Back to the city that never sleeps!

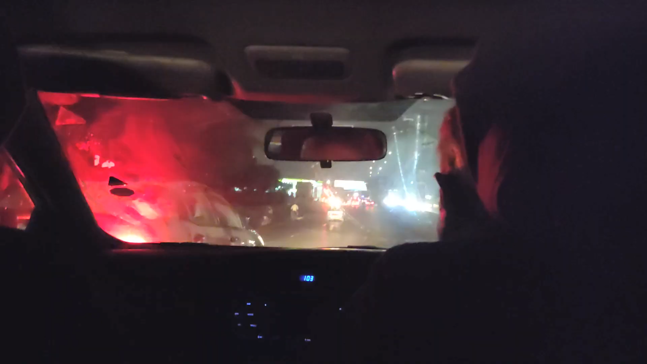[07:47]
It's 1am and look at the traffic of Karachi. Karachi never sleeps.